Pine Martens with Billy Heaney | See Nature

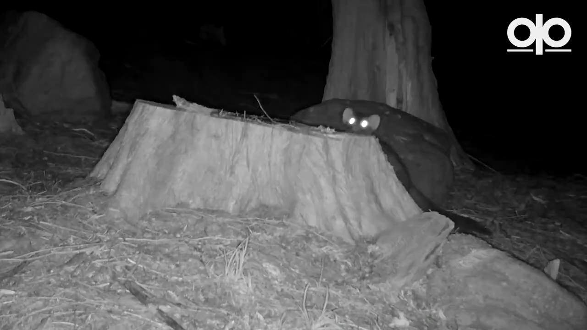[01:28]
These bibs are a bit like a pine martin fingerprint.
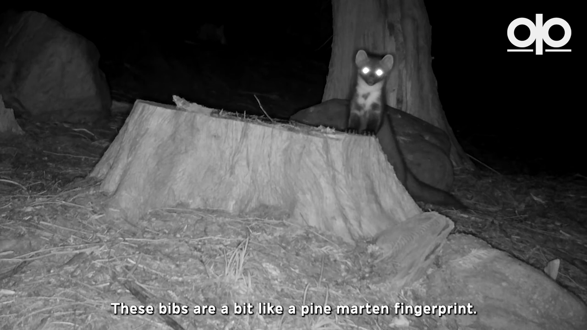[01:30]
Each one is a unique shape, with a different pattern of spots, and can be used by scientists to identify individual animals.